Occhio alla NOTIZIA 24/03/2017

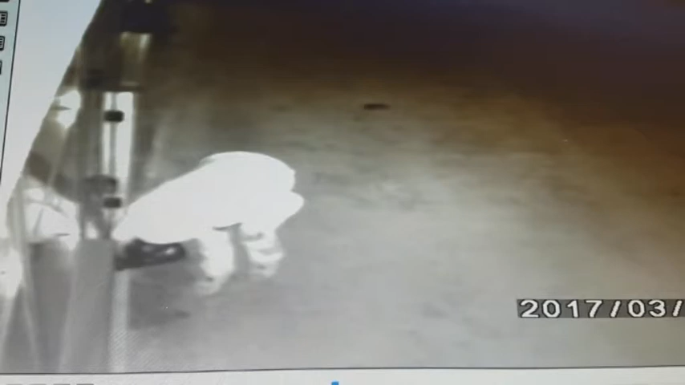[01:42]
ripreso dalla videocamera di sorveglianza posizionata all'ingresso dell'emittente In mano ha una tanica di benzina, con passo deciso va dritto verso il portone d'ingresso Sa bene che a riprenderlo c'è una telecamera che registra ogni suo movimento Per questo, quando è più vicino all'obiettivo, gli viene quasi distinto coprirsi il volto con una mano Poi inizia il lavoro, versa il liquido infiammabile nella fessura della porta per assicurarsi che entri all'interno dell'edificio Ad un certo punto alza anche lo sguardo per vedere se l'operazione sta riuscendo Infine getta
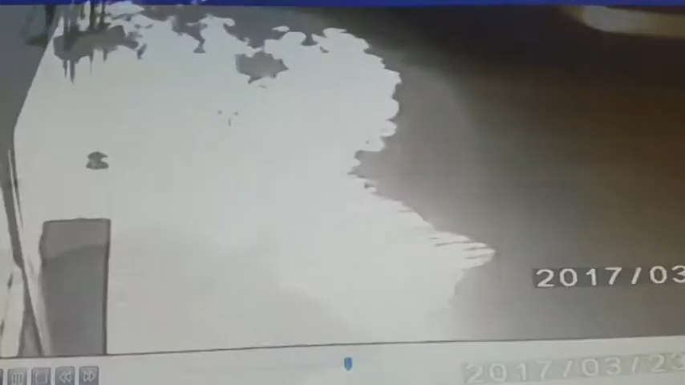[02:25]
uno scatto fulmineo che fa presagire che dietro quella sagoma si nasconda un soggetto giovane e molto agile Intanto le fiamme raggiungono i tre metri d'altezza,
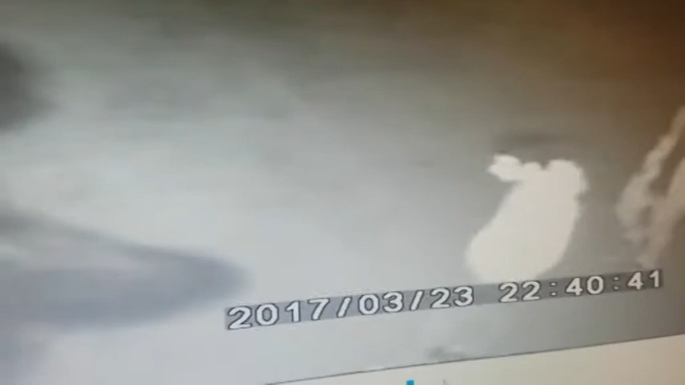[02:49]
A dare l'allarme sono tre ragazzi che 50 minuti dopo l'incendio,
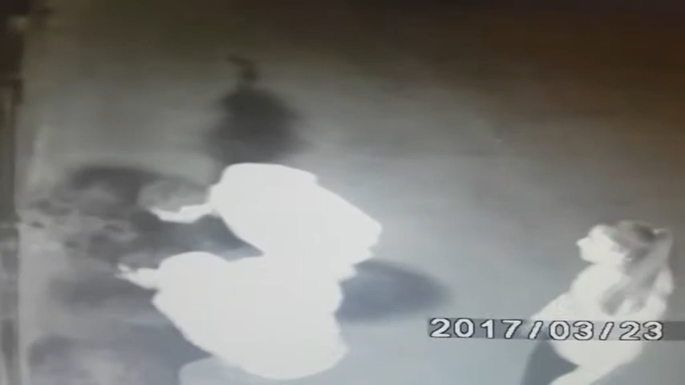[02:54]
quindi alle 21.40 Notano il muro esterno e il portone d'ingresso completamente neriti dal fumo E quando vedono le fiamme nella sala d'ingresso ancora accese